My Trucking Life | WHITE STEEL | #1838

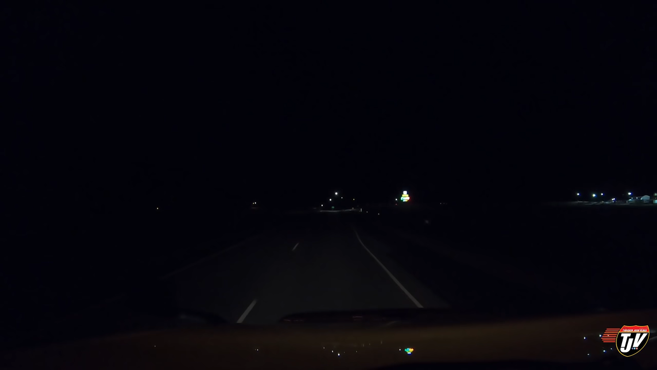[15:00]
There's our exit. Coffee cup. Exit 207, Interstate 29, northbound, South Dakota. It's a Cenex. This is exactly where we stopped, not last night, but the night before. It's about 4 hours to the border with Canada from here. So I've got some, this shipment I've got on me is kind of special.
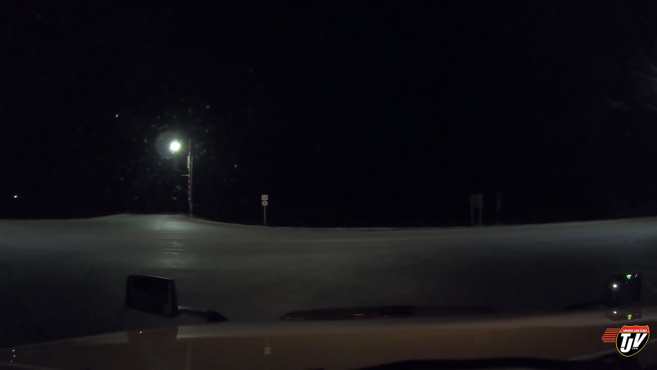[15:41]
This guy's got his high beams on behind me, blinding me in my mirrors. How dare you? This guy's got his high beams on too. I'm being blasted from both sides. I got a guy with high beams behind me, got this guy with high beams in front of me. I'm gonna blast him back. Pow! Right in your face. How do you like it? Terrible person. In 100 meters, make a U-turn if possible, and then take the entrance to the right in 220 meters.
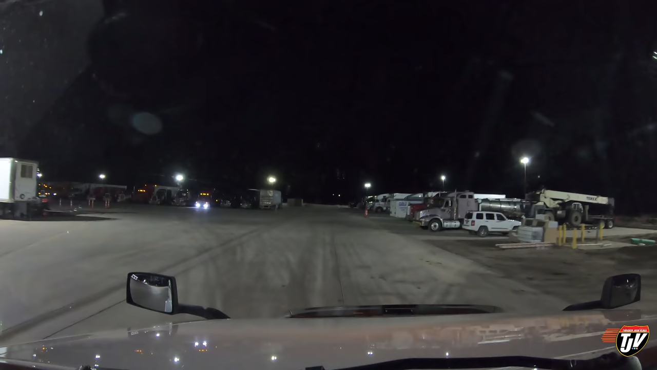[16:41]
Just want me to do laps in here or what? I want to go to bed. You can do laps yourself if you want. I'm going to park in the same spot we parked in last time, I think. Way out in the back. All by our lonesome.